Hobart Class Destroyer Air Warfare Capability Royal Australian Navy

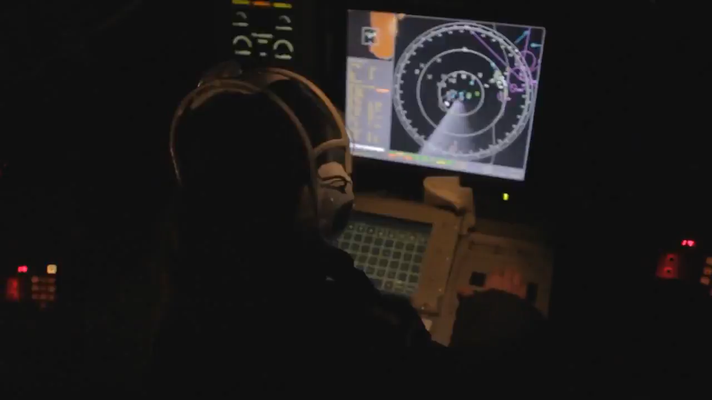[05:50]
The SPY radar will have detected and be tracking the contacts that
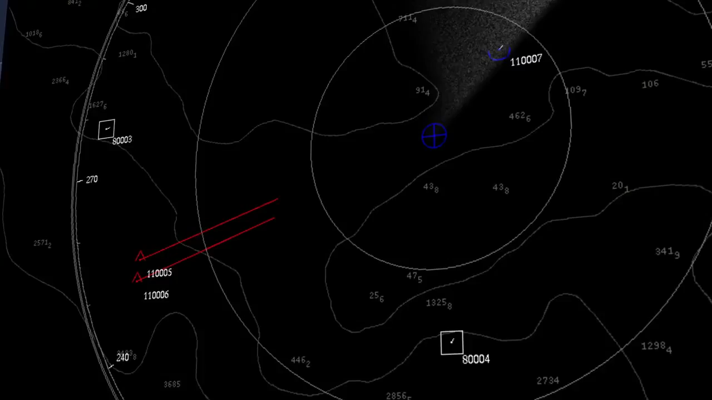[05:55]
the Aegis weapon system will then classify as hostile, such as multiple missiles.
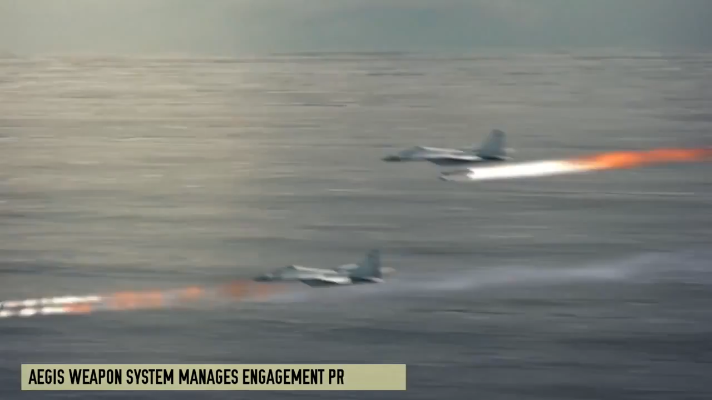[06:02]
The Aegis weapon system manages the engagement process from detection to target destruction,
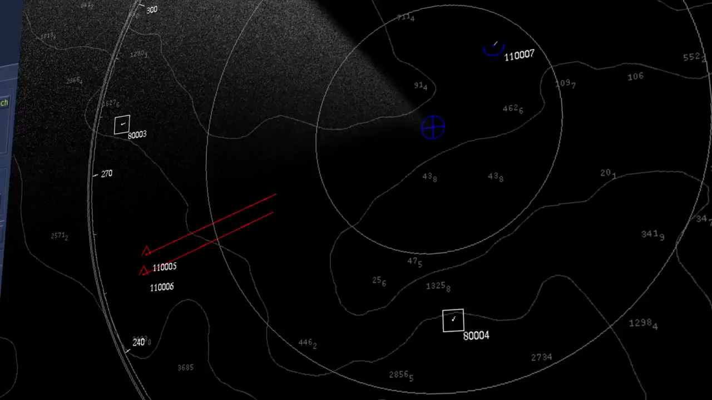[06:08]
prioritising threats, selecting the best weapon, standard missile 2 or Evolve Sea Sparrow missile, fired in quick succession from the vertical launch system.
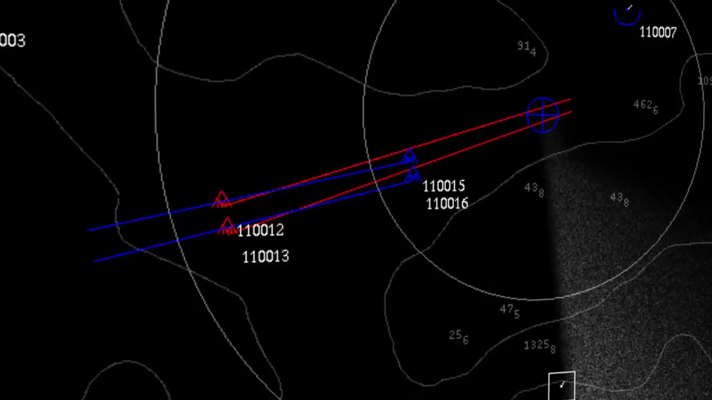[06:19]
Control of missile in flight provided by the SPY radar. The fire control system illuminator for the terminal homing phase of the missile flight, and launch of subsequent salvos if required.